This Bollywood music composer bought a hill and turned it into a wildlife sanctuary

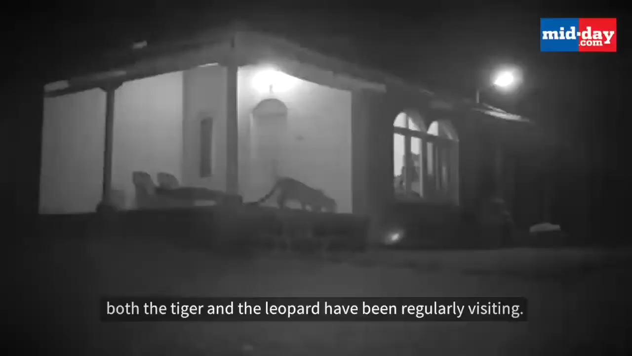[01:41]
Both the tiger and the leopard have been regularly visiting. A tigress came into the land and gave birth to cubs on the property.